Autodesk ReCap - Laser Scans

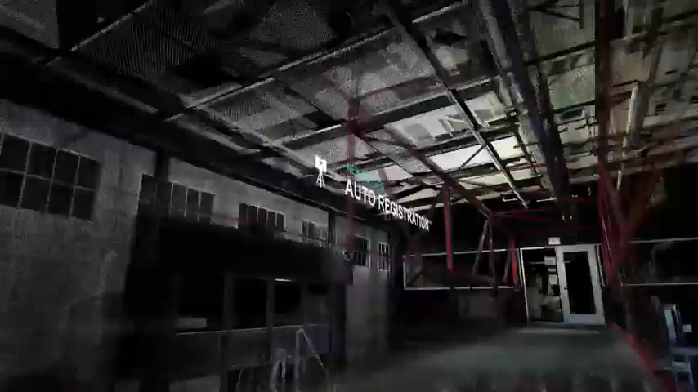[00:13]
I'm going to show a couple examples of the new automatic registration feature in ReCap360 Ultimate.
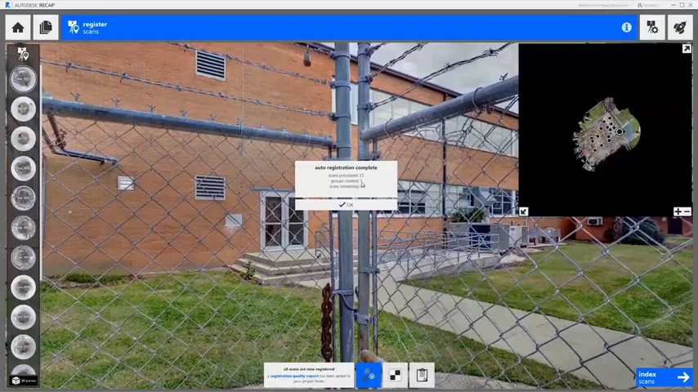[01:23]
So the auto registration is completed. We've registered 15 scans into one group with zero scans remaining in about 2 minutes,
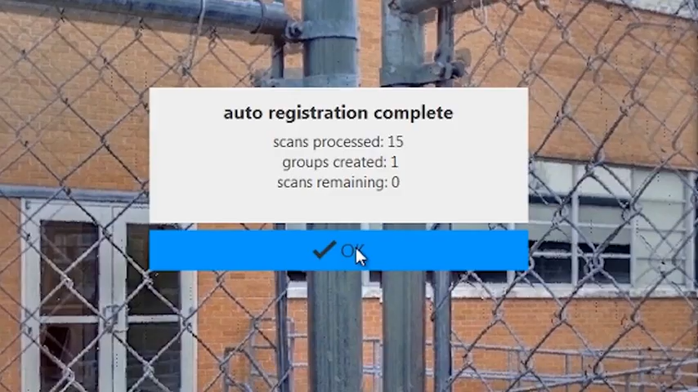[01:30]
16 seconds.
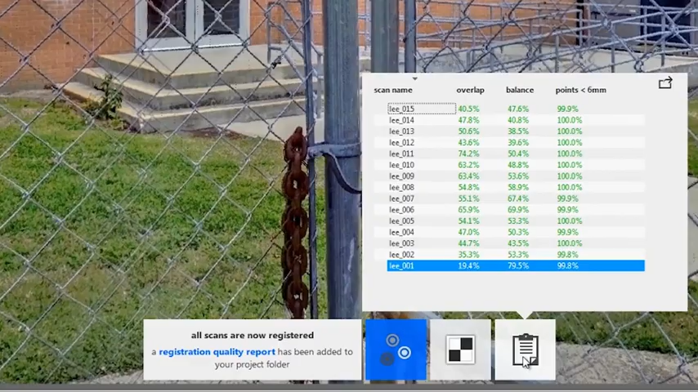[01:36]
Now we can have a look at the registration quality report.
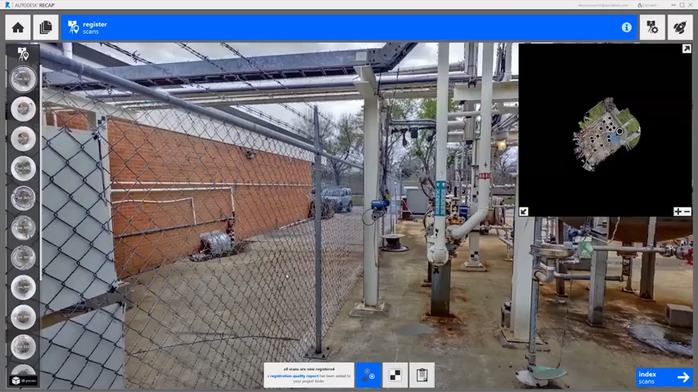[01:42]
And last, we do a quick visual inspection of the results,
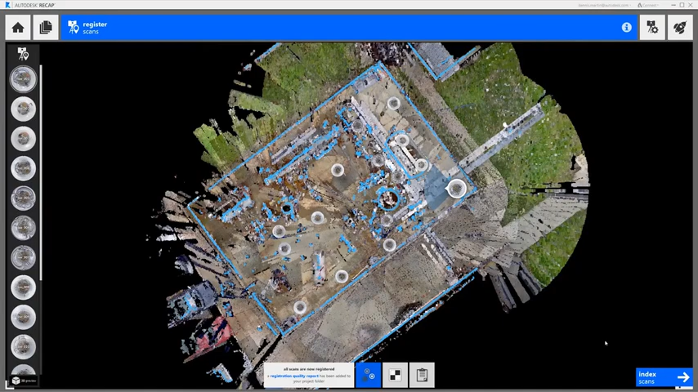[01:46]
then index our scans, and our registration is complete.
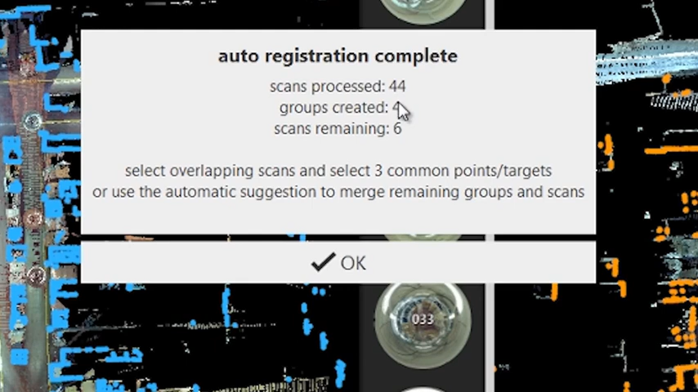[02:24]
It's processed 44 scans out of the 50 into 4 separate groups, with 6 scans unregistered. Now we just need to join the remaining groups and the unregistered scans to complete the registration. In most cases, this is simply a matter of loading up overlapping scans in the left and right window. Then the automatic matching feature will automatically put the two scans together.
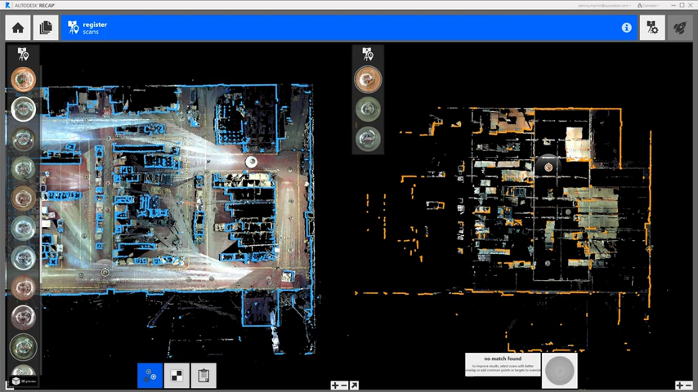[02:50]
For this step, I like to use the plan view because it's easier to see where the overlapping scans are. We can load a new scan into the window by double-clicking on the mirror ball icon that represents the scanner location.
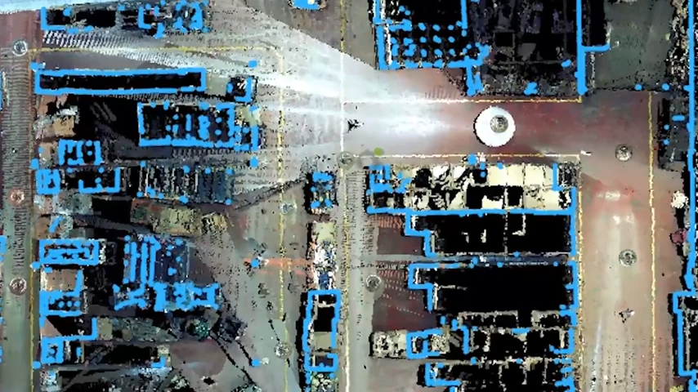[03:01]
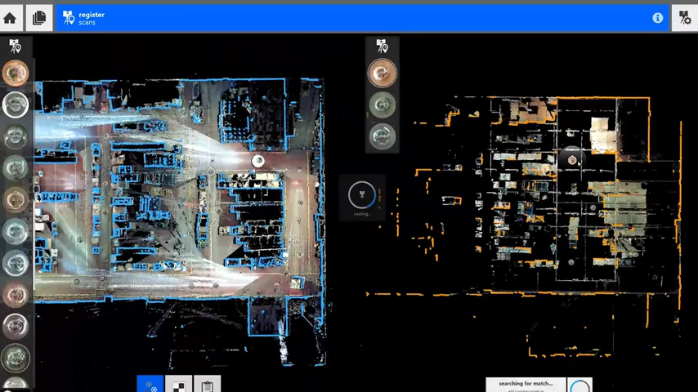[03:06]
Once you load a new scan, ReCap360 automatically starts searching for a match between your two scans.
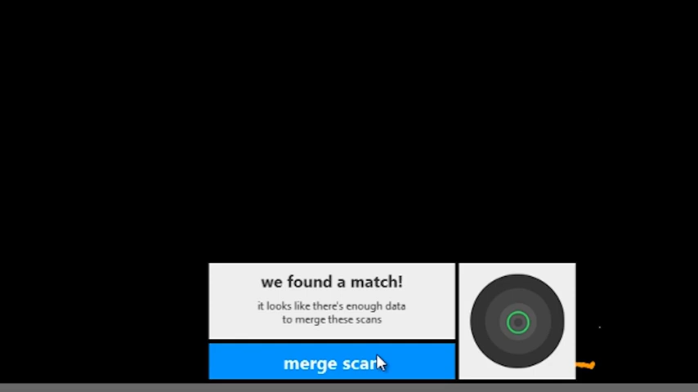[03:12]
If it finds one, you'll see a little indication of how good it thinks the match is.
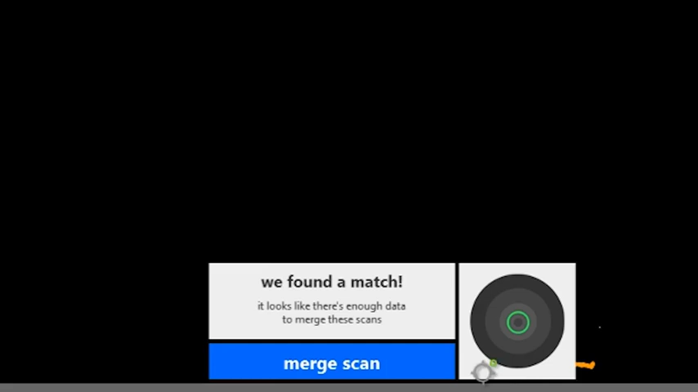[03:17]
In this case, we have a green circle, which means it's a good match.
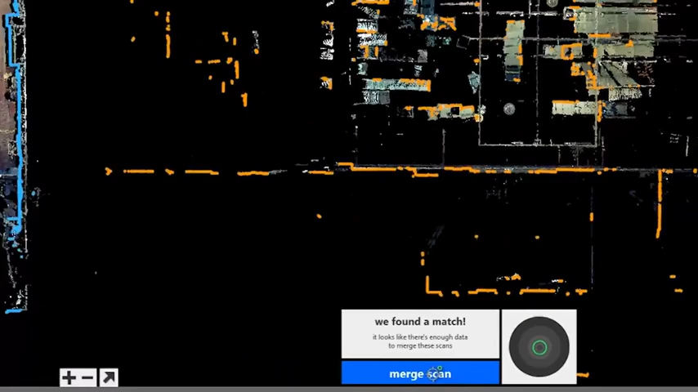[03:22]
So all we need to do now is click the Merge Scan button, and it will merge this entire group of scans to the main group on the left. A global registration will refine all of the scans that overlap during this process.